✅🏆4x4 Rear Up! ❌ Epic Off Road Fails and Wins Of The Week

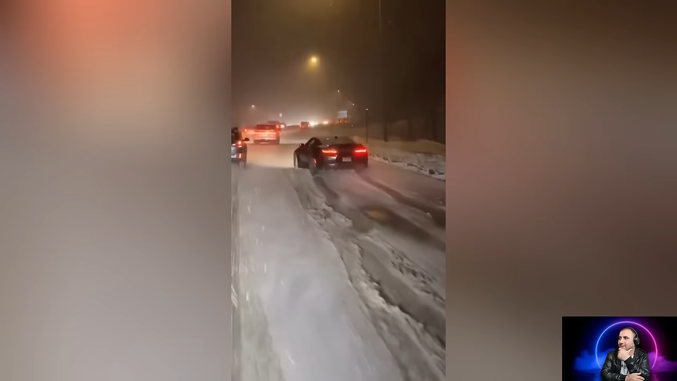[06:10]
Oh man! He's gonna run into you, dude. Yeah. Yeah.